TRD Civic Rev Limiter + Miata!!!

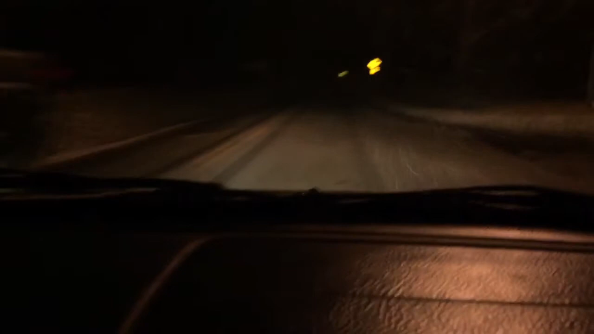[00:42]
Actually, slow the hell down, dude. This road's sketchy. Look how bad it's snowing right now. Dude, we're gonna wreck and I'm gonna get it. Oh, God. Oh, my God. Oh, fuck. Oh, fuck. Oh, fuck. Okay, dude. That was so sketchy, dude. I'm not even gonna lie, I thought we were going off the road there. Oh, fuck, dude. Snow day.
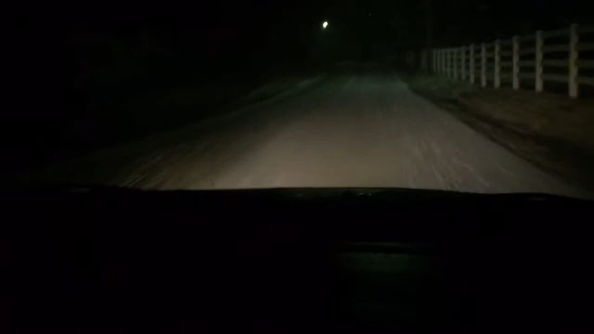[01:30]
It's got a bent control arm because the guy hit a fucking curb while he's drift sledding it. Because, you know, that's what everyone does, to be honest. Dude, this is sketchy. Just get on your brakes. Get on your brakes. Get on your brakes now. Holy shit. Oh, shit. Oh, shit. Oh, shit. Oh, shit. Take it out of gear. Take it out of gear. Take it out of gear. No, No, take it out of gear. That'll give you less resistance. Just keep on the brakes. Go very slowly. Dude, we're sliding right now. Go We're not sliding.